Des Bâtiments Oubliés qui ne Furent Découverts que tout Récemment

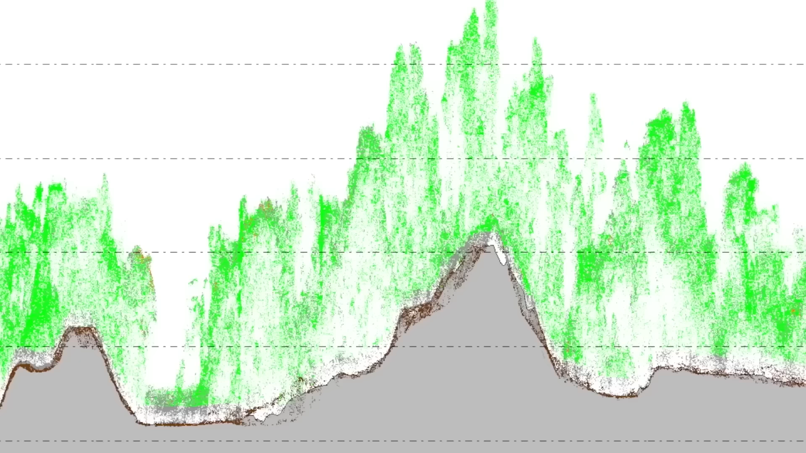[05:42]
Toutefois, des balayages laser effectués en 2022 dans la région densément boisée
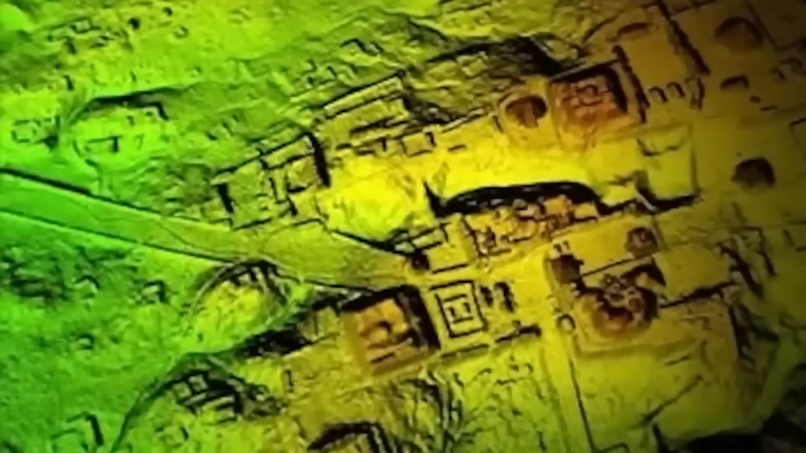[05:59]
Les données laser indiquent une architecture remarquable avec des places,
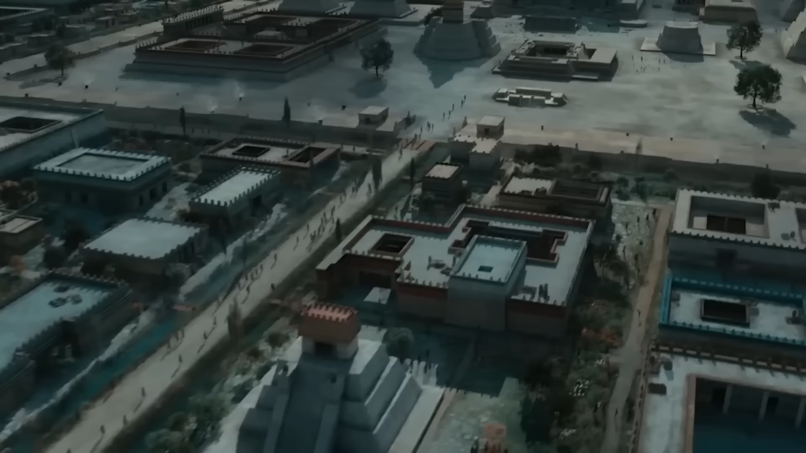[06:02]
des pyramides, des chemins et des canaux, ainsi qu'une culture très développée.
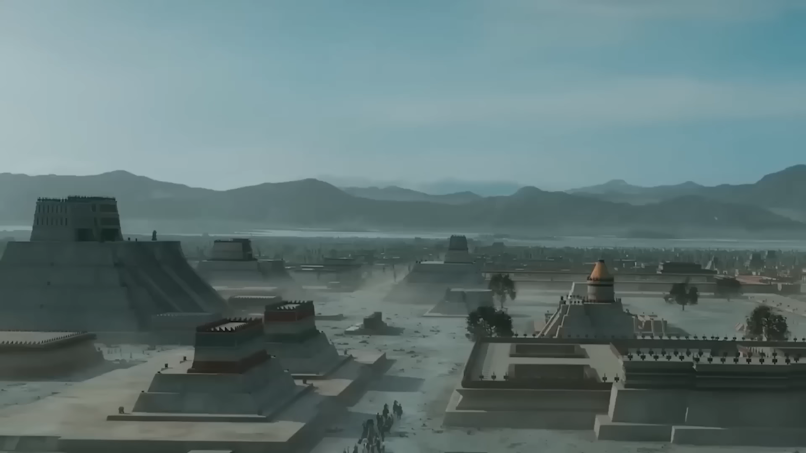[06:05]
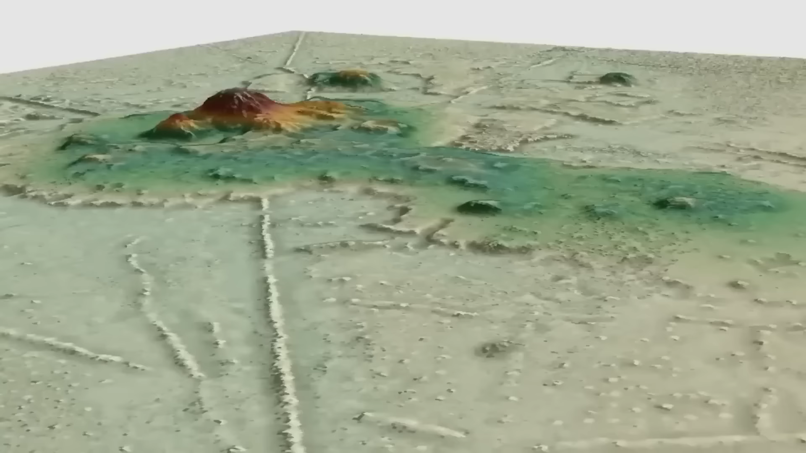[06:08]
Cependant, comme seuls les relevés au laser ne furent possibles jusqu'à présent, les secrets des sites anciens submergés de l'Amazonie sont encore cachés sous la terre et la végétation.